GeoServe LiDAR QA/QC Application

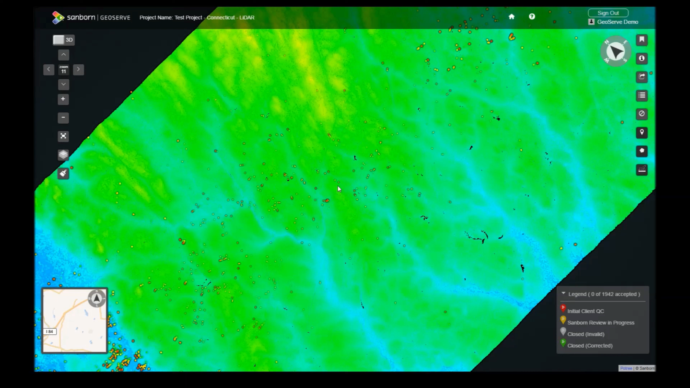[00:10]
Hello, and welcome to the LiDAR version of GeoServe. This tutorial will cover the basic navigation and operation of the LiDAR viewer. You can navigate the viewer in a similar fashion to Google Maps. By left-clicking and dragging the mouse, you can pan across the LiDAR scene. Using the scroll wheel allows you to zoom in and out. As you zoom in, more LiDAR points will be loaded in the area. You can right-click and drag to rotate the map.
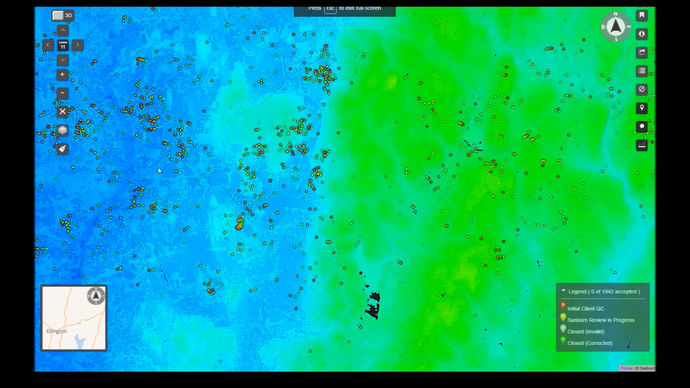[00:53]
The layer panel will allow you to toggle any overlays within your scene. Some layers will only be visible beyond a certain zoom level.
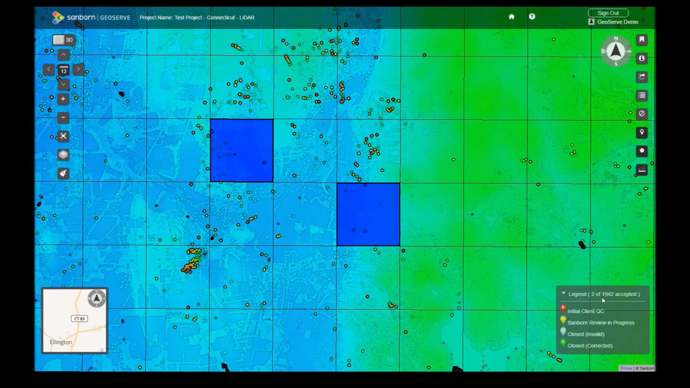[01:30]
Your marked tiles will persist between sessions. A counter attached to the legend reveals how many tiles have been accepted in the entire project. The paintbrush icon lets you change the visual style of the LiDAR points. You can also set which classification of points you are viewing.
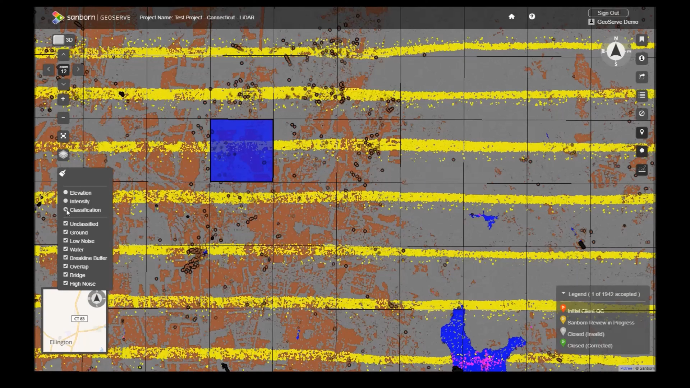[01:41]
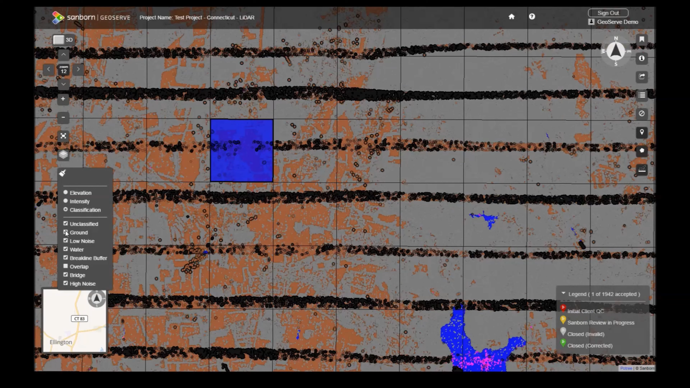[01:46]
Please note that you do not have to be in classification mode to use this feature.
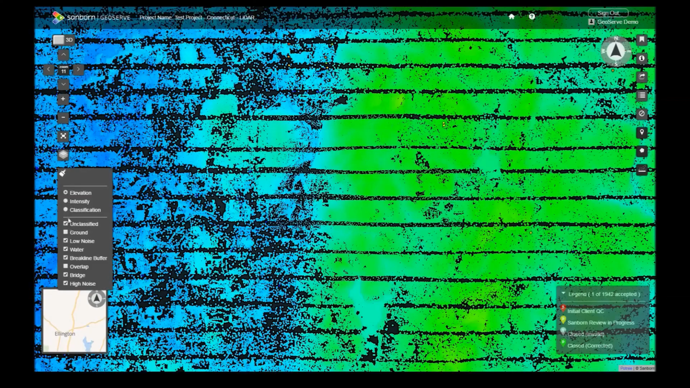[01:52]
You can save your current location and jump to interesting features by using the Bookmarks tool. Your zoom level will also be preserved in the bookmark. Hovering over the Bookmark icon will reveal all of your current bookmarks.
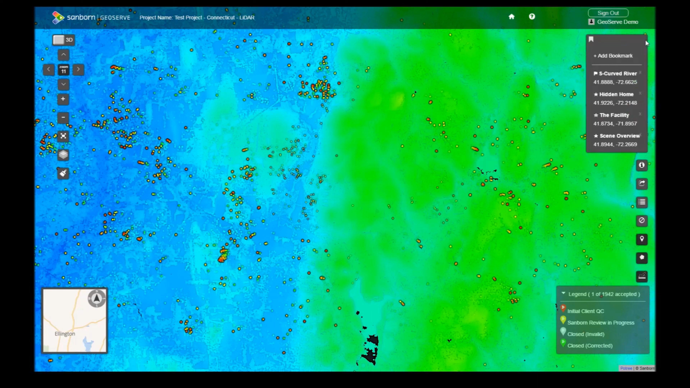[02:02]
Clicking a bookmark will take you to that location.
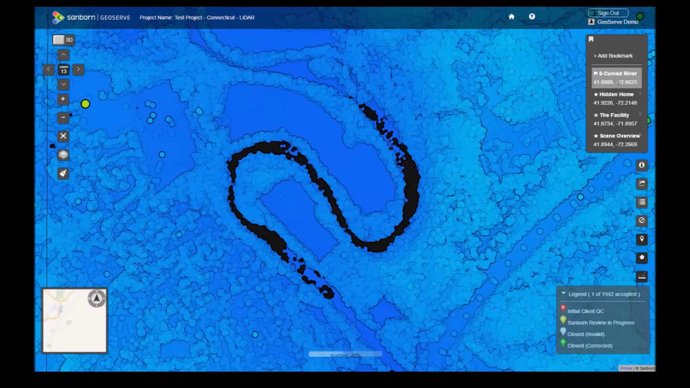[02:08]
To add a bookmark, click on the Add Bookmark button.
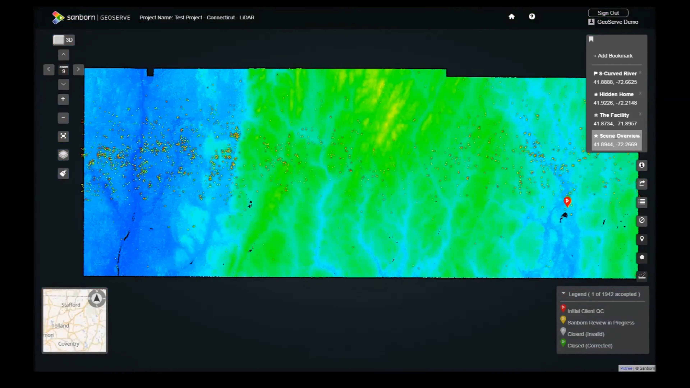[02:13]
A bookmark panel will allow you to mark the location at the center of the screen. Select an icon, name your bookmark, and click the Plus button to create the bookmark. You can also cancel the bookmark with the X button.
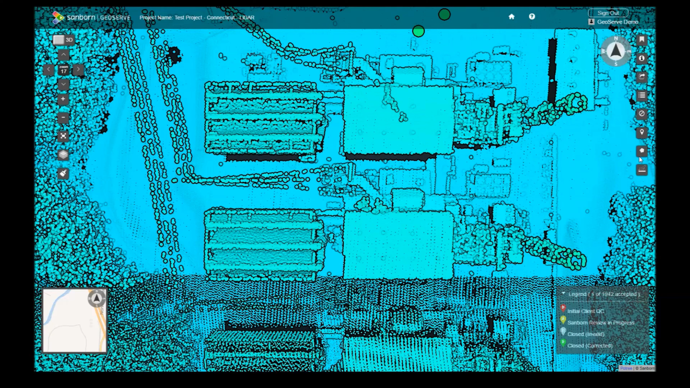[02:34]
When you no longer need a bookmark, you can delete it by clicking the X button within the Bookmark panel. For the best results, we recommend creating bookmarks in 2D mode.
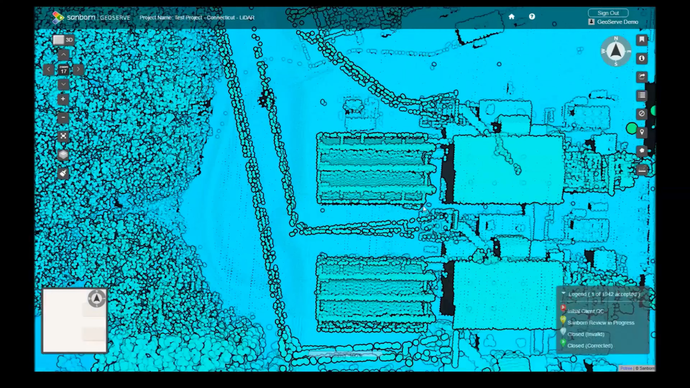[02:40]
Speaking of 2D mode, you can toggle between 2D and 3D at any time by clicking the Mode switch. The navigation controls remain the same in 3D mode.
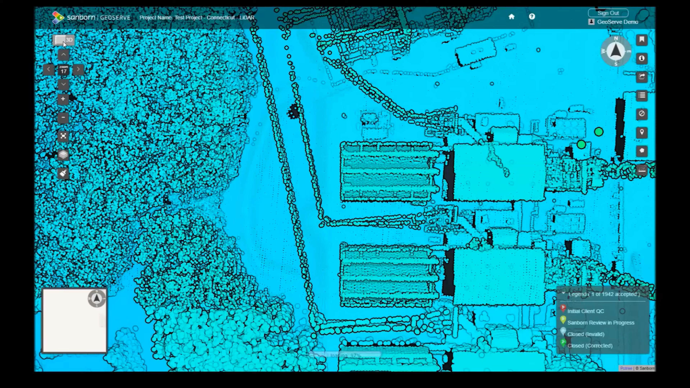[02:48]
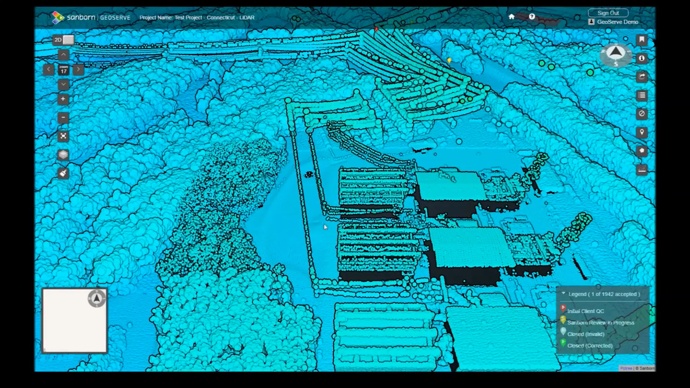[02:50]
Unlike 2D mode, rotating in 3D allows you to move in all three dimensions.
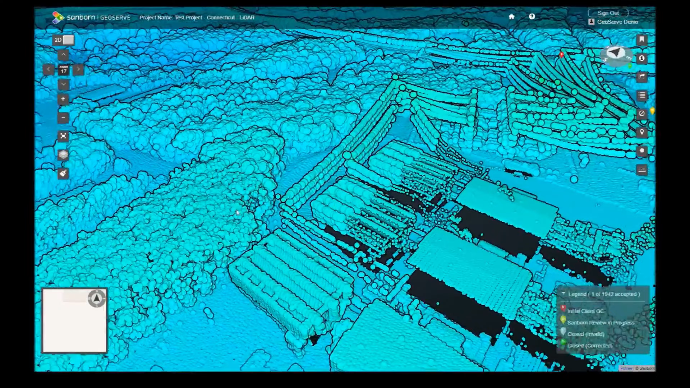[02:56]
Moving on, the Information tool displays an overview of your current project.
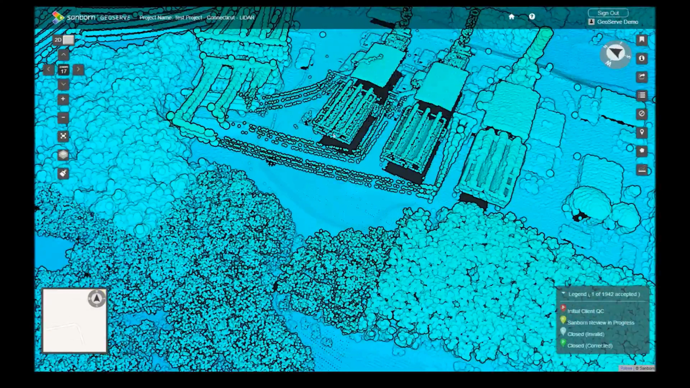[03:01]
You can see project status, page views, and the number of each type of issue within your project. The Export button grants you the ability to save an organized list of issues as a PDF or CSV format.
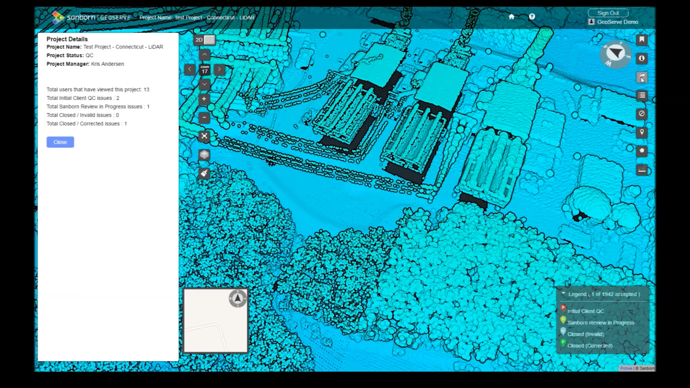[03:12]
Microsoft Excel is commonly used to view the CSV format. Now let's discuss the more powerful tools.
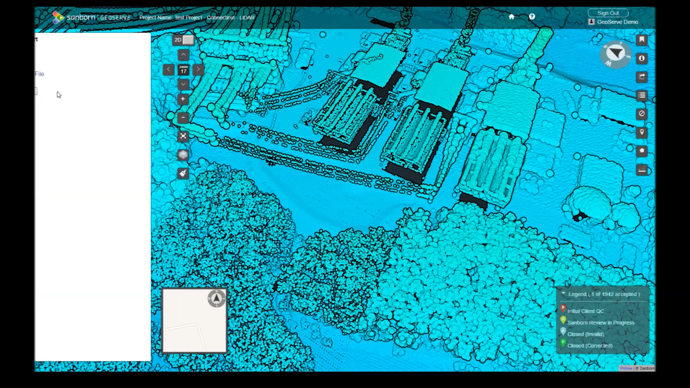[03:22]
The Issue List button allows you to view any issues within your project. Clicking on an item will zoom to its location. The color of the icon reflects the current issue status, which is displayed in the scene legend. Clicking on an issue from the LiDAR scene will display more information about it. You can see the tile it resides in, the owner, and its description. From here, you can add a new comment or delete an issue.
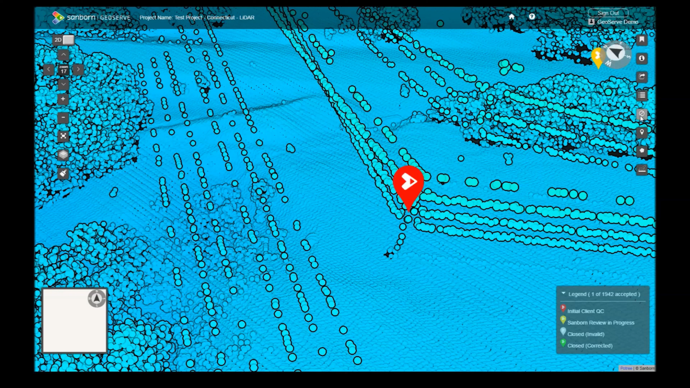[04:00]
In the case that your view becomes crowded with issue points, you can toggle them on and off with the Hide Markers button. The remaining three tools will only be enabled above a specific zoom level. You will only be able to use them above a zoom level of 14.
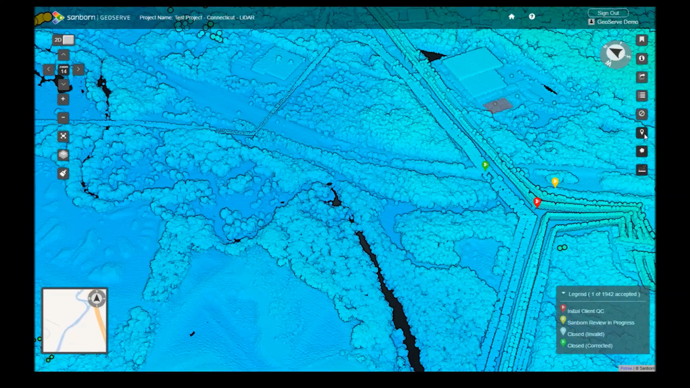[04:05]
Before we discuss creating our own issues, let's cover the Profile tool.
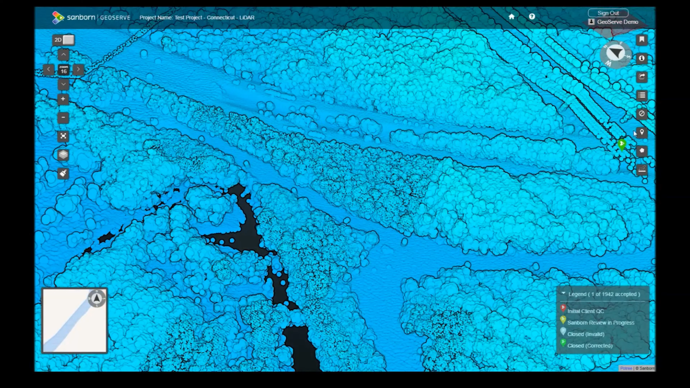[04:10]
This tool allows you to examine a slice of the LiDAR data.
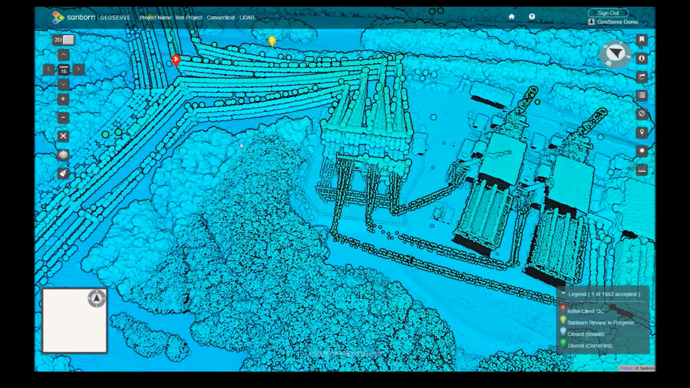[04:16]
To use it, click the Profile button. A red sphere will appear underneath your mouse. Left-click to draw a line over the area of interest. You can keep left-clicking to draw an extended profile. Right-click to stop drawing and enter profile mode.
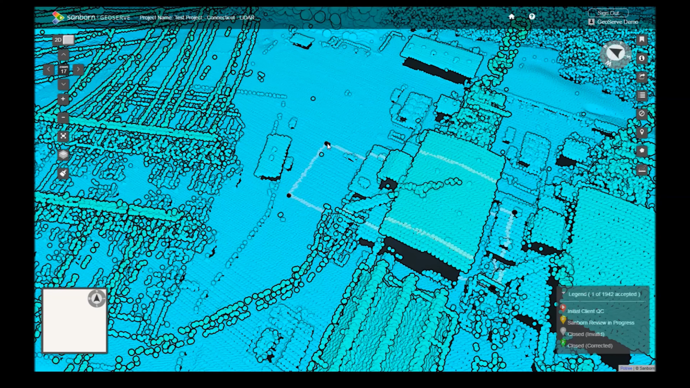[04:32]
You can navigate like usual to view the slice from any angle.
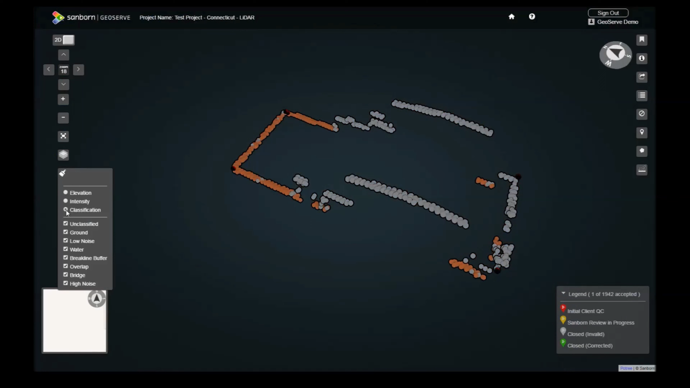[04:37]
You can also click and drag the red spheres to fine-tune your selection.
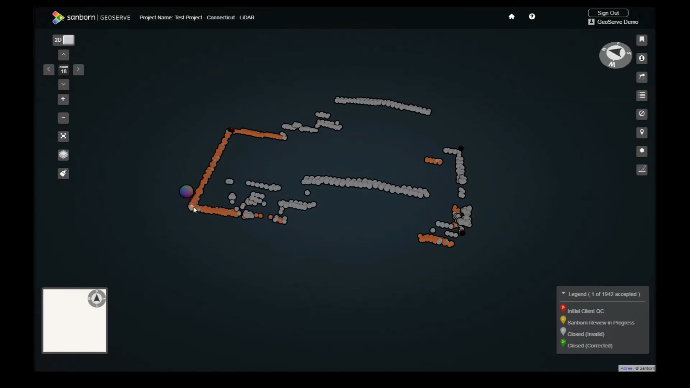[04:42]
When you're finished, you can click the Profile button once more to return to a normal view. The final two tools allow you to create your own issue markers.
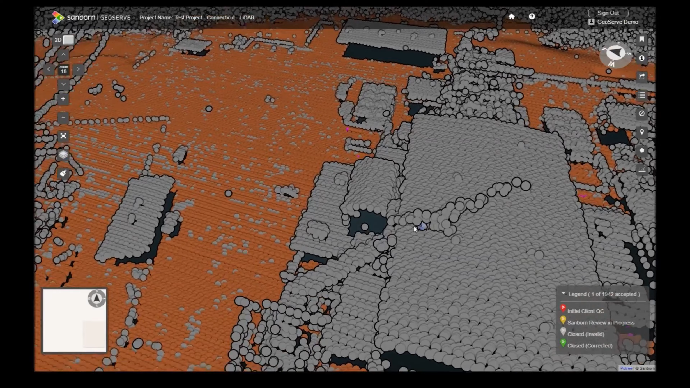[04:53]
Clicking the Pin button will place a blue marker at the center of your screen. You can click and drag the marker to its proper location. Fill out the Add Issue form by selecting an issue type and adding a description.